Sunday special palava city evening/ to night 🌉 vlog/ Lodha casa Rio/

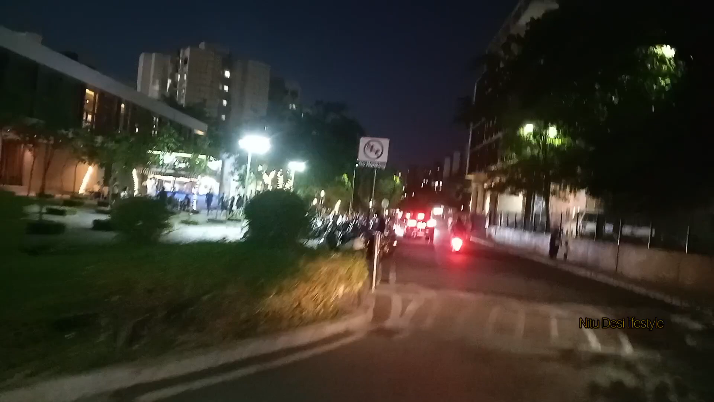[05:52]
अब यह देखिए यहां पर हैं पबार पब्लीक स्कूल पीज़ा हाट यहां पर ही कला भाउस है